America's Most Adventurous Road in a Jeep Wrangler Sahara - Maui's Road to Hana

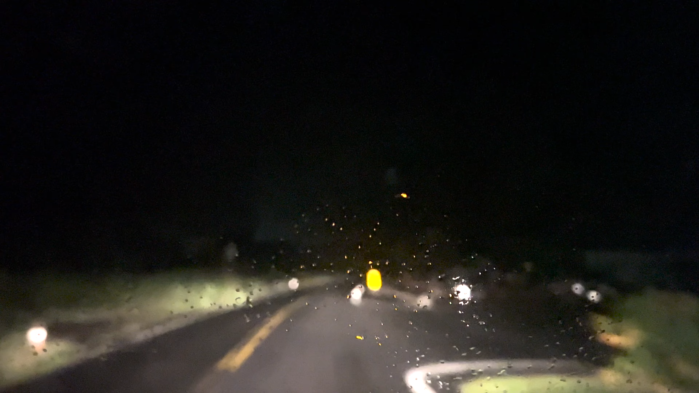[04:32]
Which would have really been nice to have the HIDs on this road to Hana. These are not very bright. This is the regular headlamps and fog lamps on.
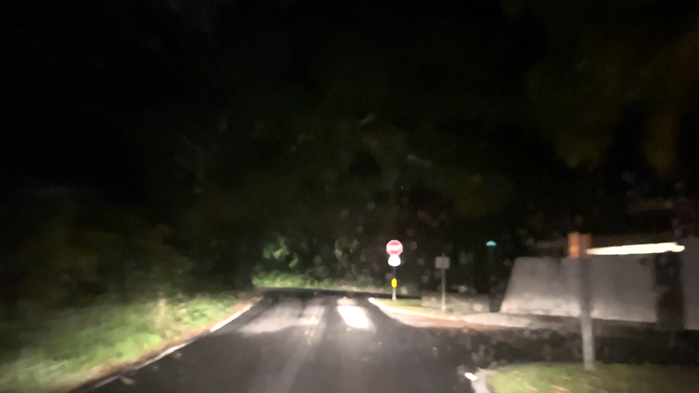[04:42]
And as you can see, it's still, as you can't see, I should say, it's still pretty dim. Turn the corner here. You can see the difference between that and the brights.
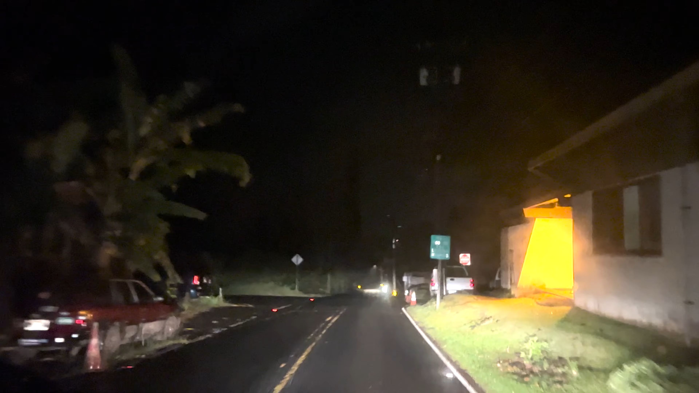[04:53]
So, those are regular headlamps. I'll turn the brights on right there. It's not much of a difference. Those are brights.